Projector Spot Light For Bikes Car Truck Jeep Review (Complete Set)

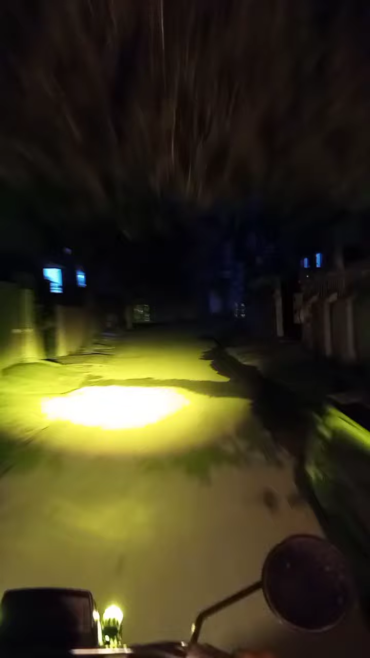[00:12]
then the result is good Now this is high beam Low beam is yellow and high beam is white You can set it low and high beam You can set it low and high beam